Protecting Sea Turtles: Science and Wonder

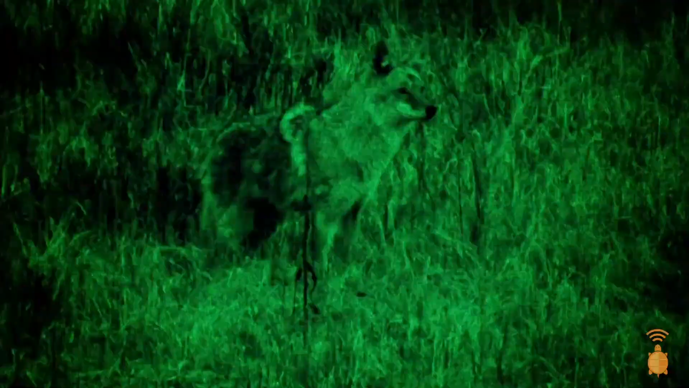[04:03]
So right now we have a coyote population that really enjoys getting into our sea turtle nest.